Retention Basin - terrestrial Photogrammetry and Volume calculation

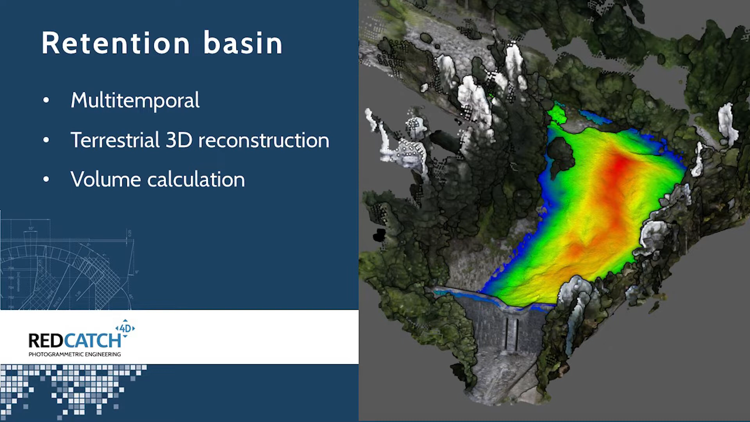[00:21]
First time back in 2020, two years ago, where it was empty, and the last time a week ago after a heavy rainfall event. And I'd like to analyze the volume of the deposit there.
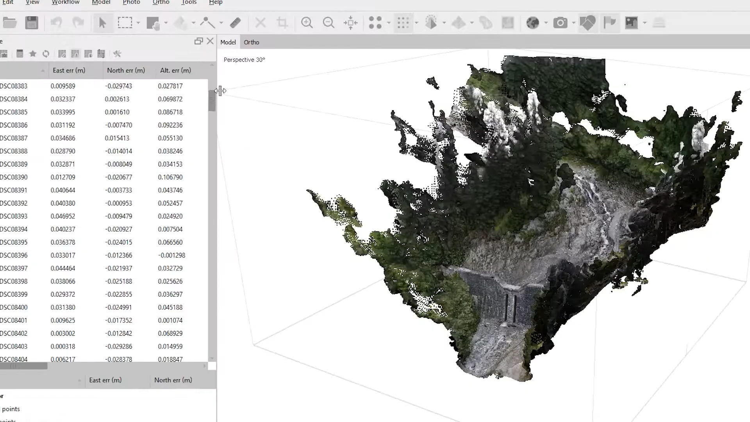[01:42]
So this is our first model two years ago.
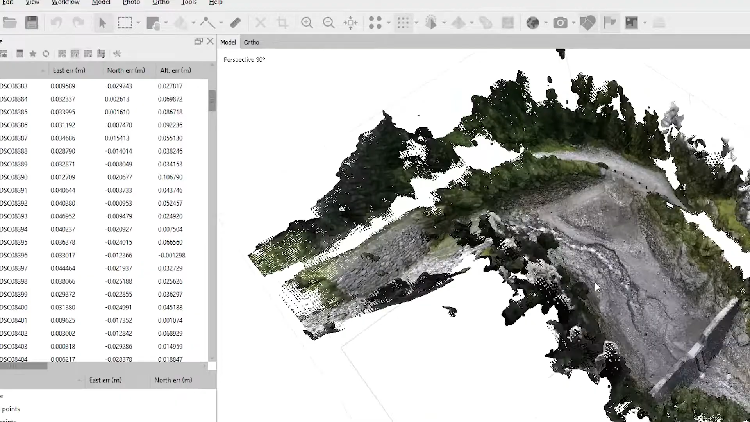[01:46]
You see the ground surface of the retention bazaar,
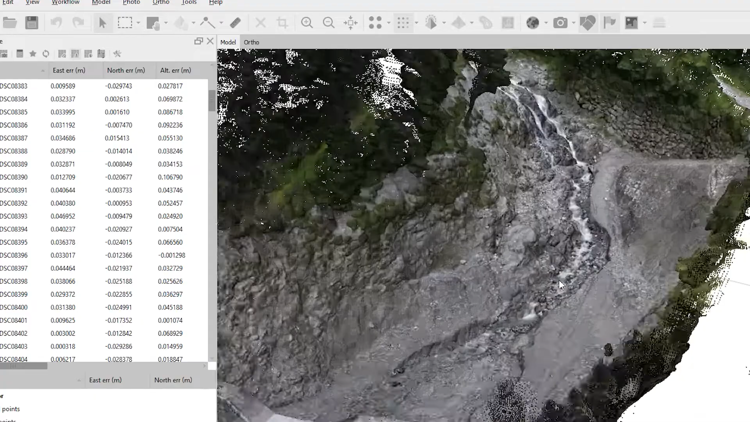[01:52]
and also the wall keeping the deposit behind.
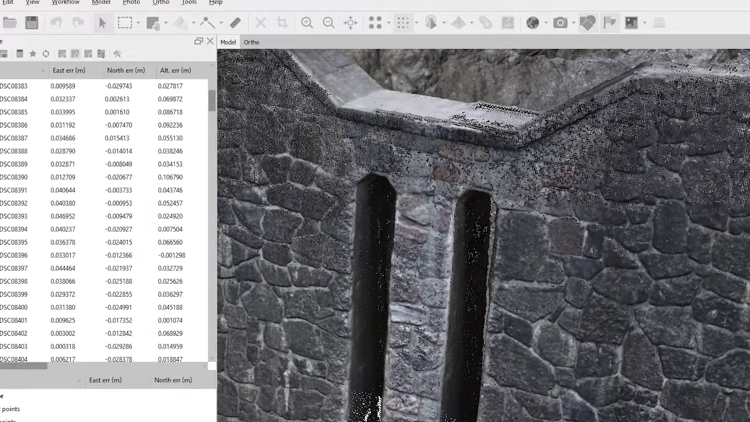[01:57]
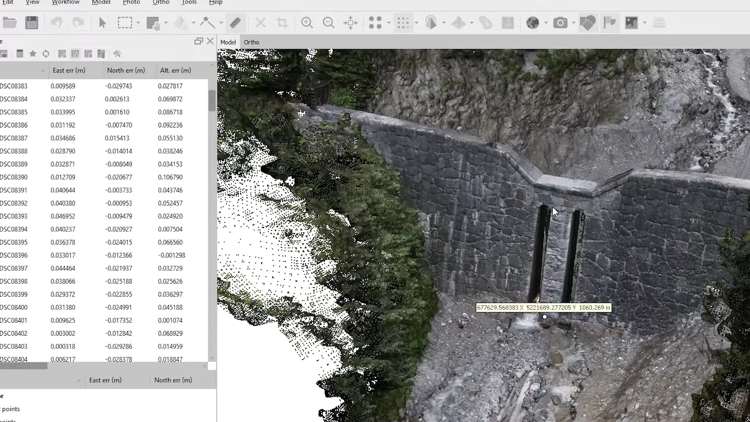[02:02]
The top wall or the front wall is almost 10 meters in height.
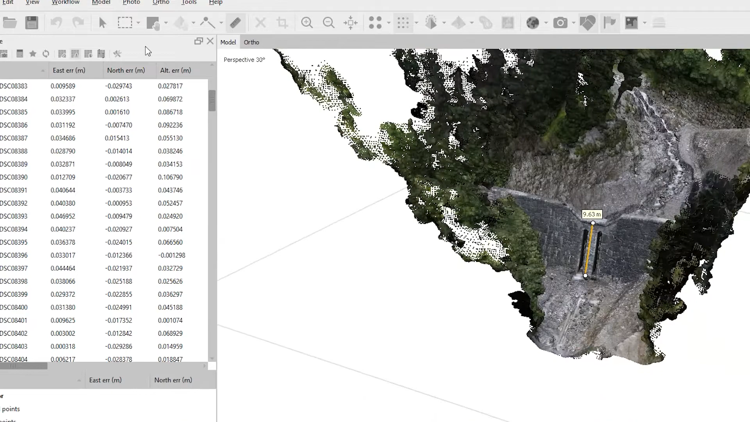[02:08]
And we reconstructed this in Argosoft using a few hundred photos,
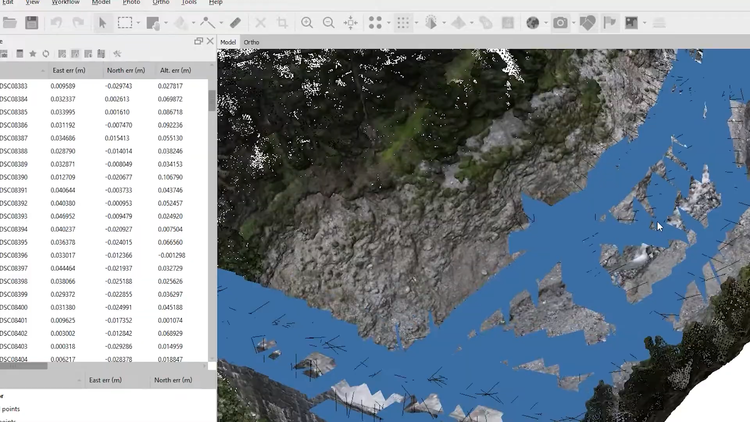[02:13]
all geotagged with RTK data using the 3D image vector. The output is a very,
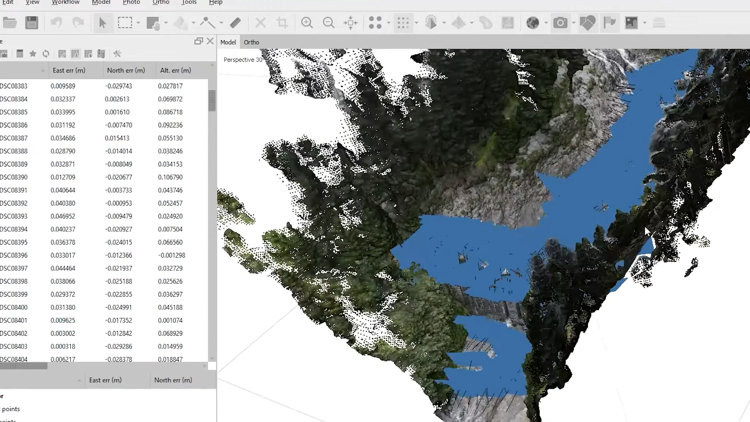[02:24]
very dense and detailed 3D point cloud of the bazaar and the surrounding space.
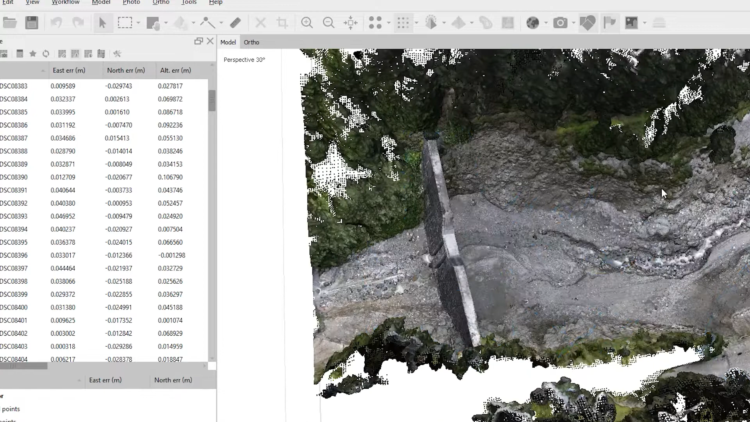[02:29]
This is the latest 3D model a few days back,
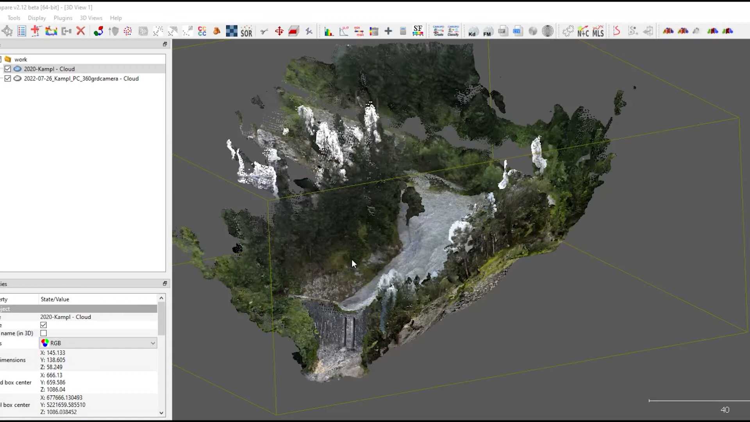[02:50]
Next I'm importing both point clouds into cloud compare.
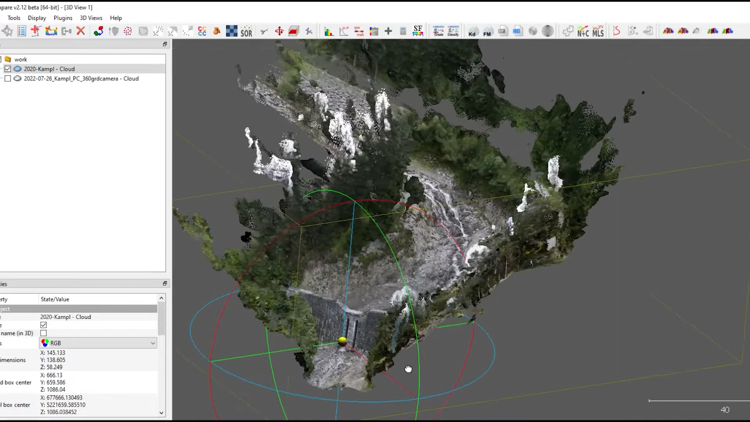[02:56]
The first thing I'm gonna do is I'm reducing the number of points by filtering through a distance of 20 centimeters,
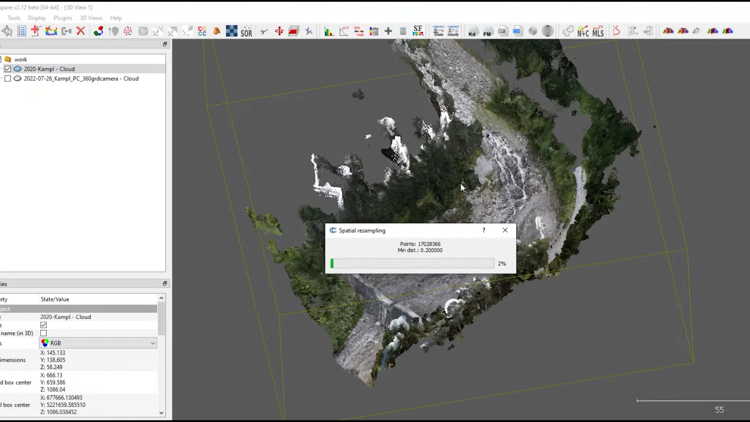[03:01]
because it's more than enough for a volume calculation of this size.
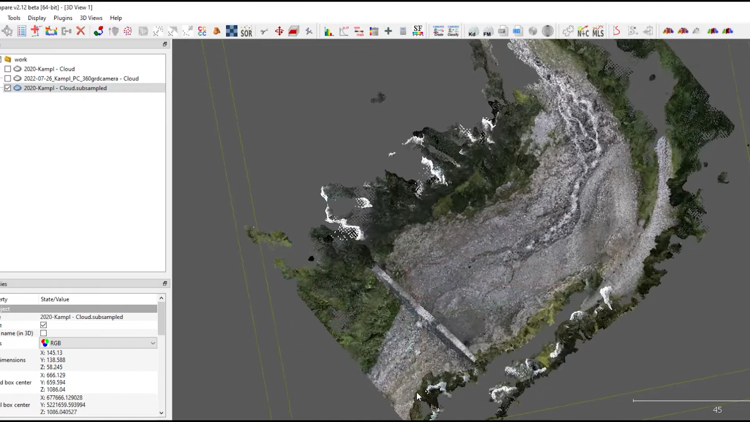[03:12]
I'm mainly using the scissors tool to get rid of all the outer parts, which are not required for volume calculation. So I'm removing the trees and the street,
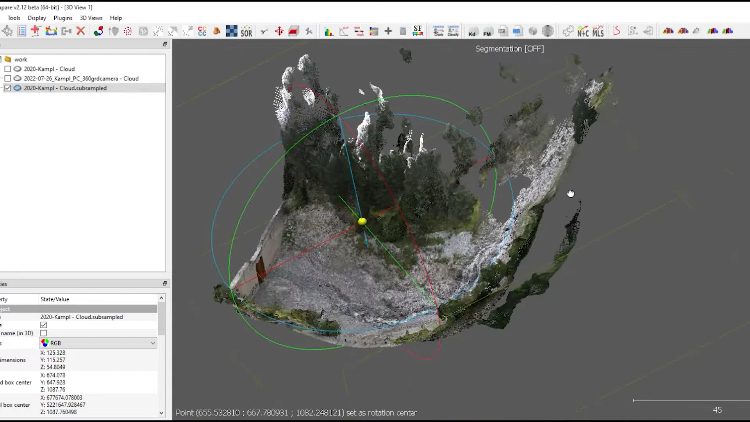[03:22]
and I also have to
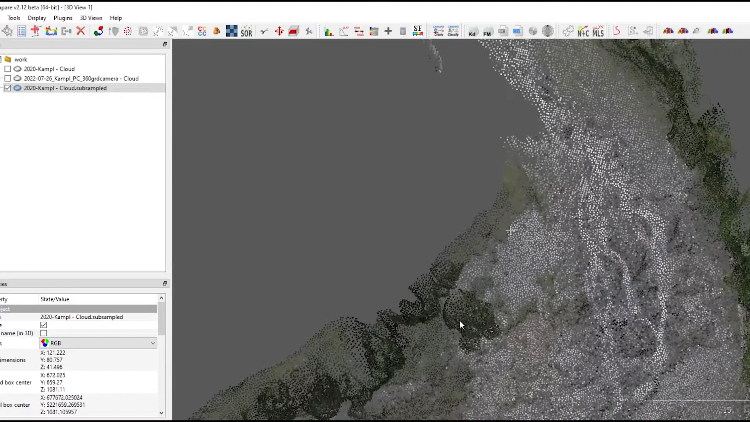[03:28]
beware of trees which are inside the bazaar.
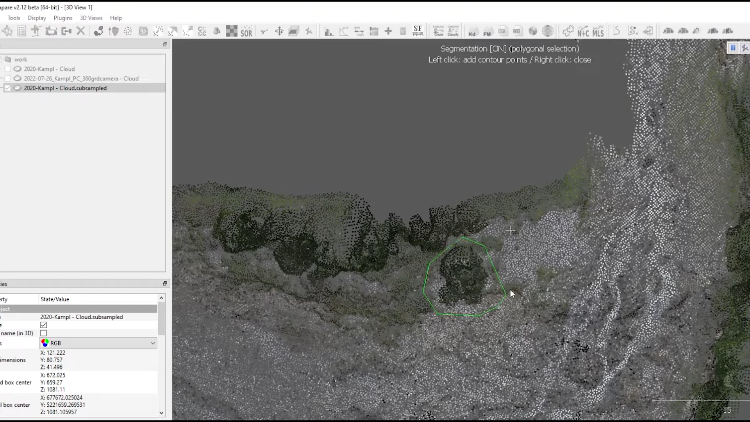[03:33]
So I first split the two point clouds into parts.
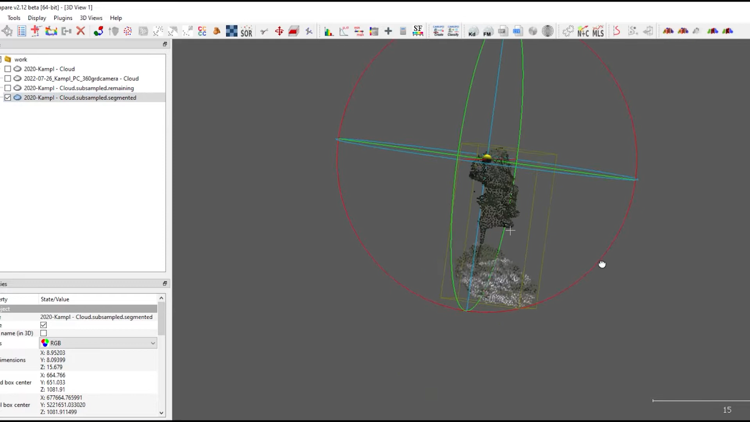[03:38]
The inner part with the tree I'm cleaning separately, again with the scissors tool,
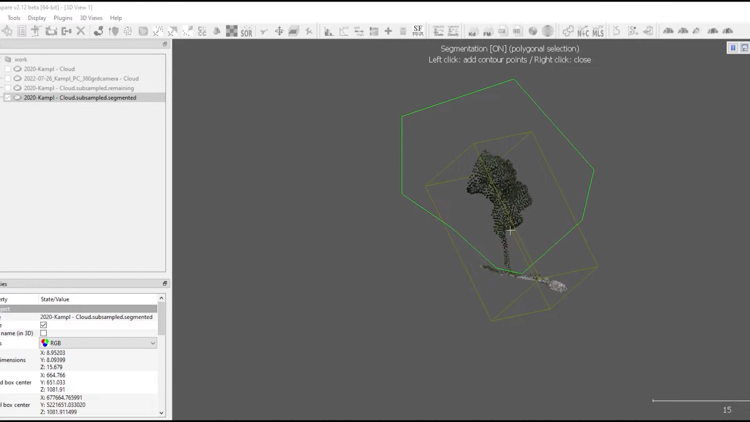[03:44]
and then I merge both again to receive the final point cloud.
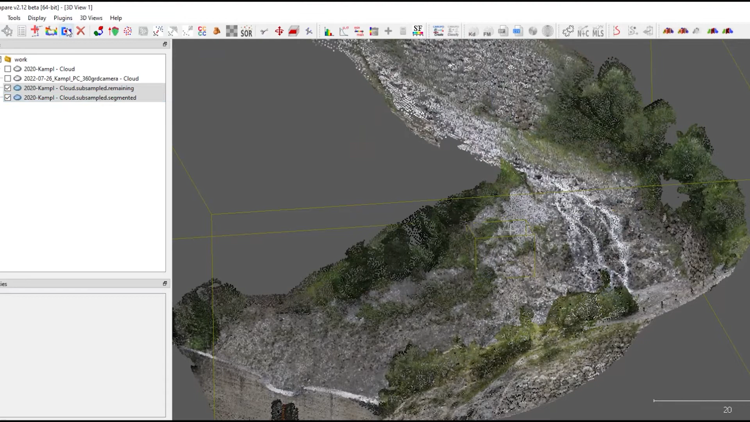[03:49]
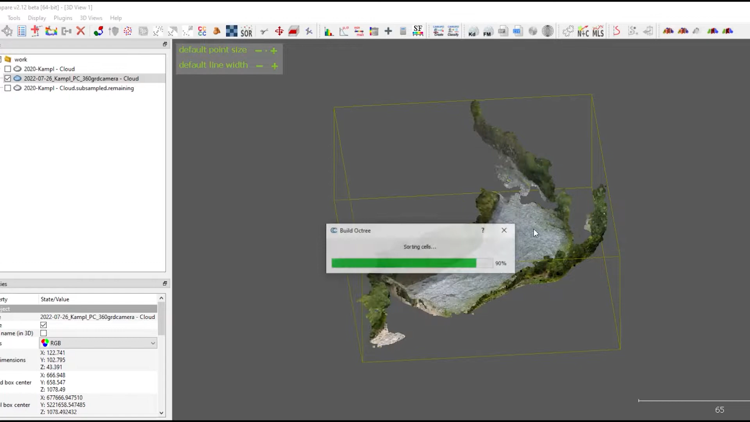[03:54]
Next the same for the latest point cloud. First we're sampling to 20 centimeters, and then using the scissors tool to remove the outer part, which are not necessary and disturbing the volume calculation.